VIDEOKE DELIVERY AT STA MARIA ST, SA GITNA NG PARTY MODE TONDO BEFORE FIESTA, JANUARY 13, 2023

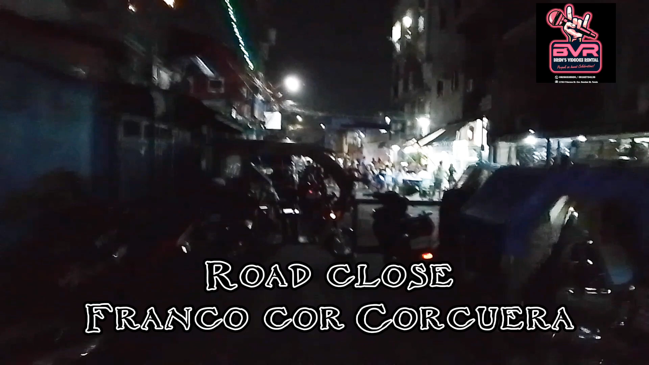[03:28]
Guys, no? So sarado din dito sa may Franco Corcuera, no?